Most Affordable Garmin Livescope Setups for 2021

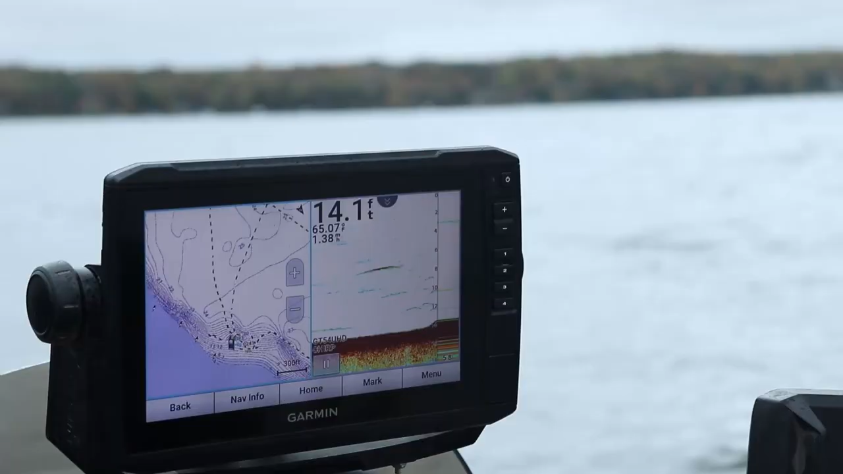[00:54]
On screen: depth 14.1 ft
It also comes with the GT, you can get it with the GT56 transducer, which is your mega imaging, both side imaging and down imaging. Garmin calls it clear view and side view. So overall, it's a great unit.
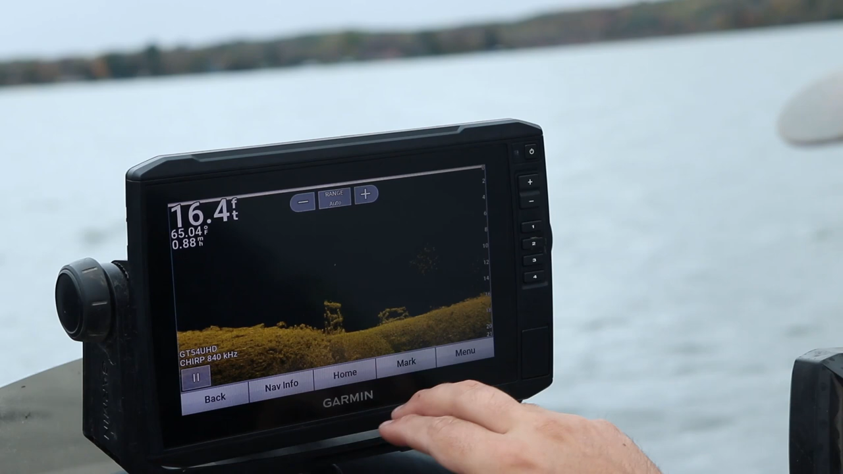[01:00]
On screen: depth 16.4 ft, water 65.04°F
But again, it is compatible with the Garmin LiveScope system.
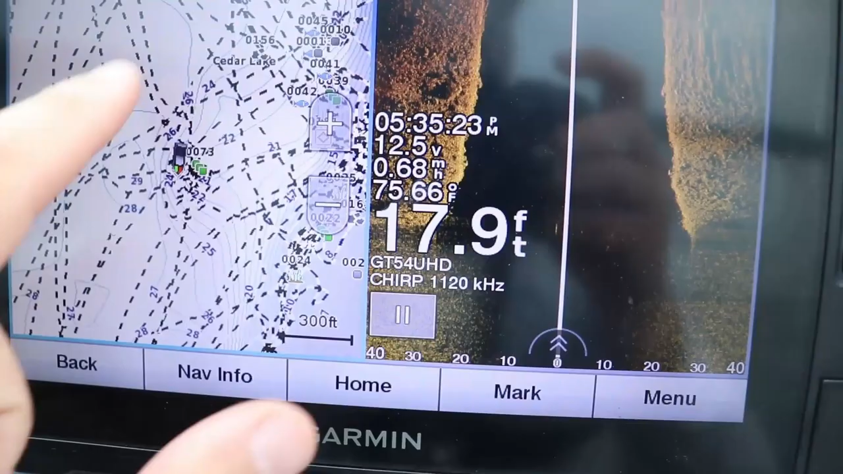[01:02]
On screen: depth 17.9 ft, water 75.66°F
And let's just talk quick. There's two transducers for the Garmin LiveScope, the LVS 12 and the LVS 32.
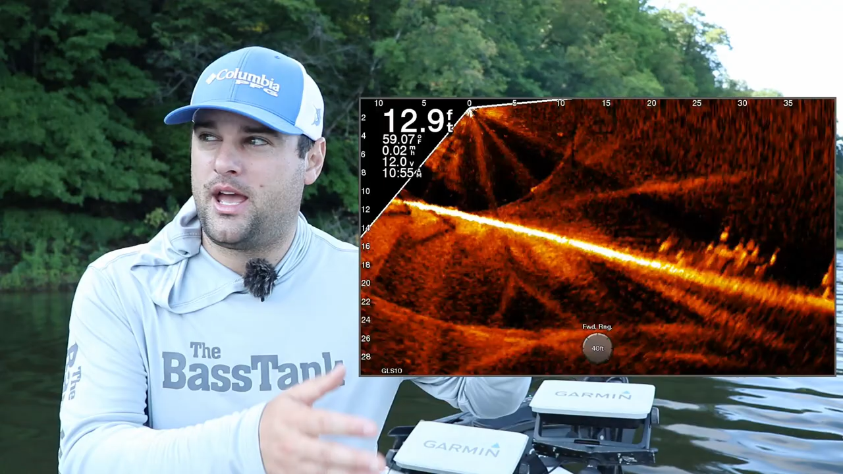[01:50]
On screen: depth 12.9 ft, water 59.07°F
and there's different angles that this transducer sends out, or different pings, and that box actually stitches the entire image together to display it on your Garmin unit.
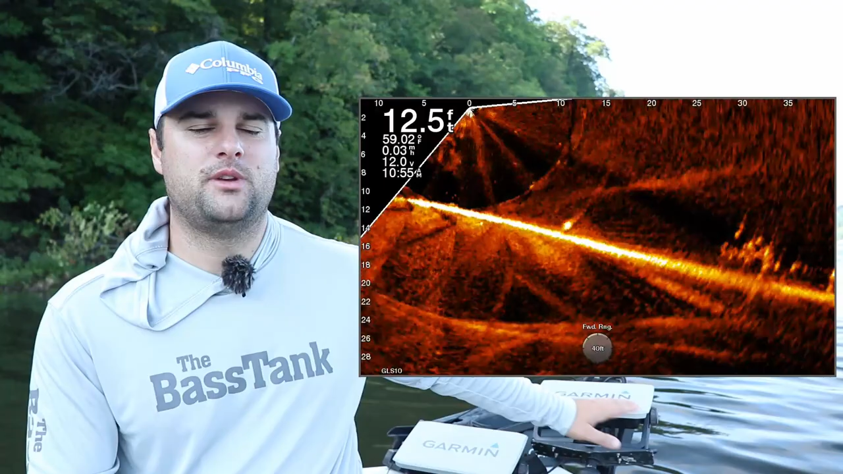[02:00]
On screen: depth 12.5 ft, water 59.02°F
The LVS 12 is only one beam. It's not multiple beams like the LVS 32, so it's not using that black box to actually stitch an
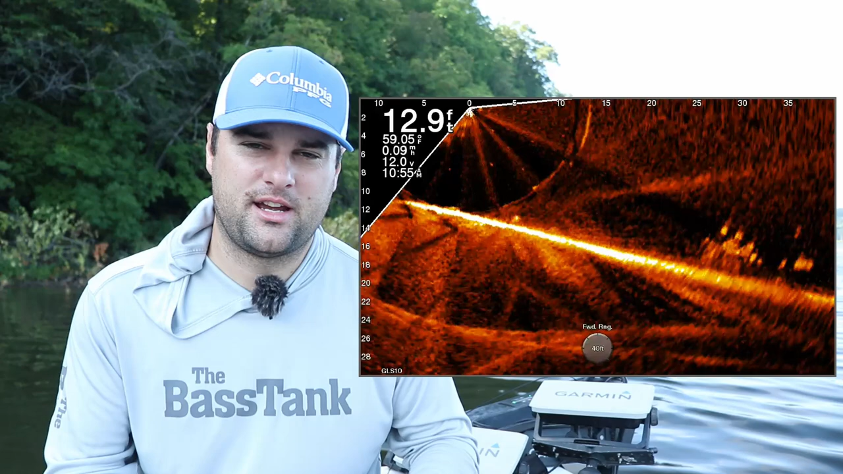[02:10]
On screen: depth 12.9 ft, water 59.05°F, speed 0.09 mph
entire system together to display it on your screen. So those are the main two differences between the two transducers. I highly recommend if you're gonna go on and get the Garmin LiveScope system,
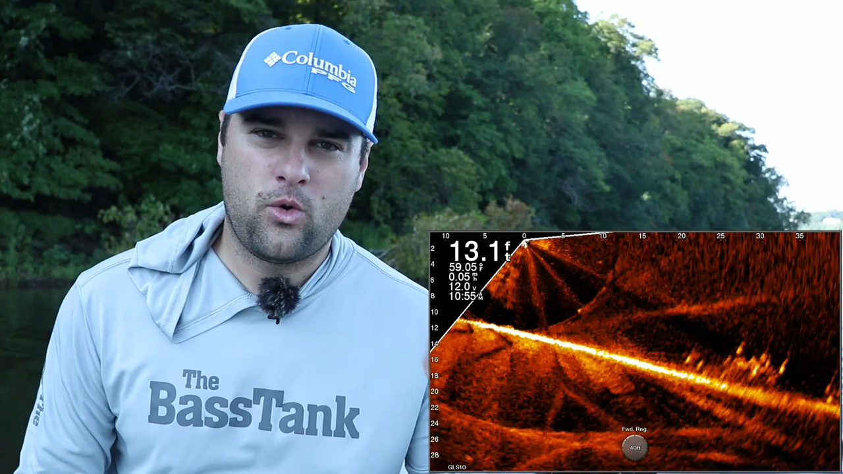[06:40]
On screen: depth 13.1 ft, water 59.05°F
and you can actually record the LiveScope screen from your phone with only GPS map units.
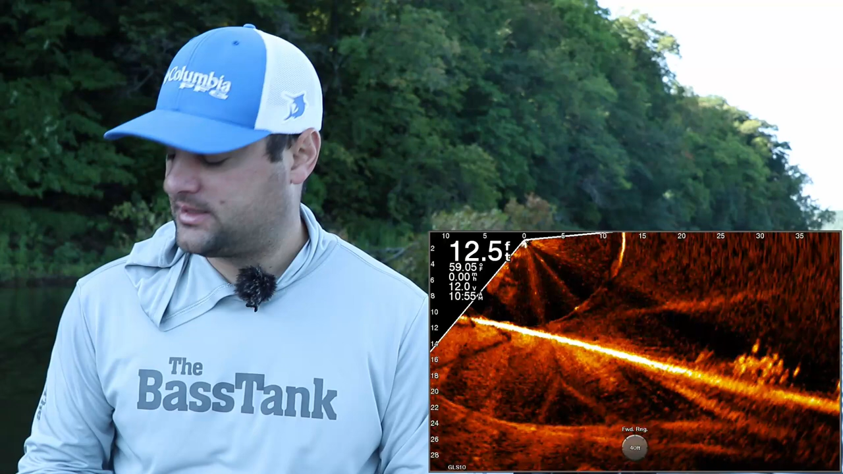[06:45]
On screen: depth 12.5 ft
Unfortunately, the 93, the Echo Map UHDs and the Echo Map Ultra Series, you can record,